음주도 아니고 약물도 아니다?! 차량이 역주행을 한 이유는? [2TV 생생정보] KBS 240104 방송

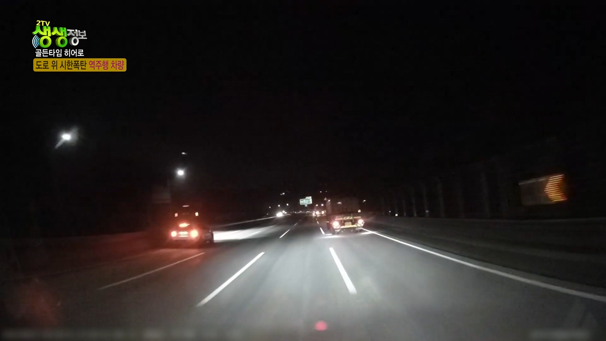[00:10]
그런데 갑자기 속도를 낮추고 하나 둘 비상등을 켜기 시작하는데. 왜요? 그 순간 반대편에서 보이는 수상한 불빛. 뭐예요? 어머나 어머나 어머나 어머나. 역주행 차량입니다. 잠깐만요. 어구 왜 왜 왜. 어머나 어머나 어머나. 아니 고속도로에서. 어구. 블랙박스 차량이 역주행 차량을 막아서자 이번에는 후진을 시도합니다. 잘못 들어오셨어요. 아니 차라리 돌려가시는 게 맞잖아요.